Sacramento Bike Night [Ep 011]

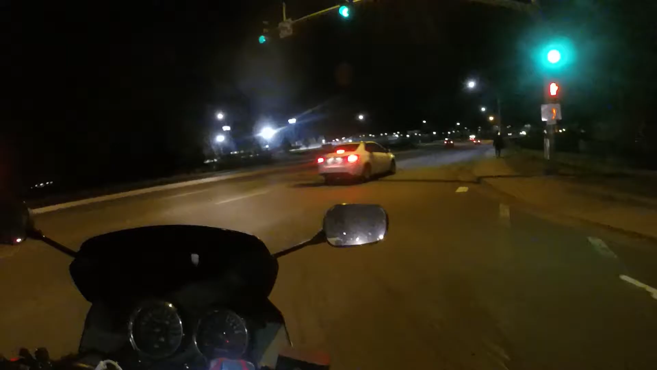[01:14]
I commend you for oh you did it I was going to give you a props for not breaking the yellow line rule
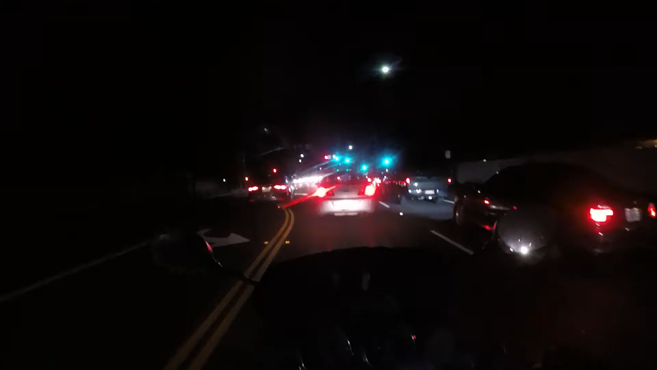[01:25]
yep you gotta wait for them that's how it works you were a little past the crosswalk there sir but see what garden highway is like sounds delightful
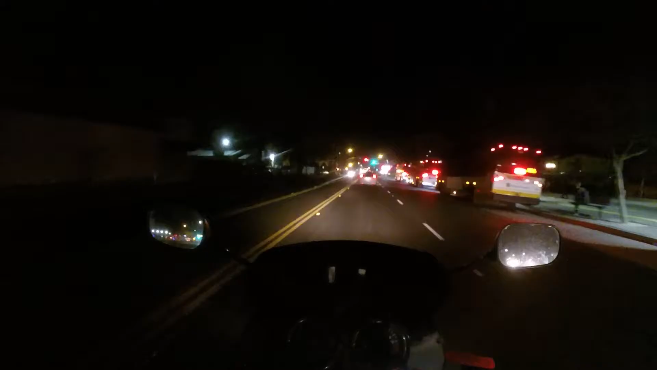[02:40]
crossing the road middle of the night not smart